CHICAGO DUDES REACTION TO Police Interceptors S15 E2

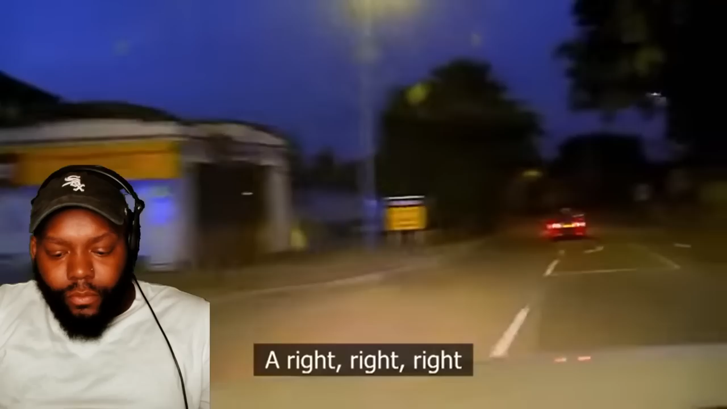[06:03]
Onto Leeds Road, still 60 miles an hour. Now the suspects throw something out of the car.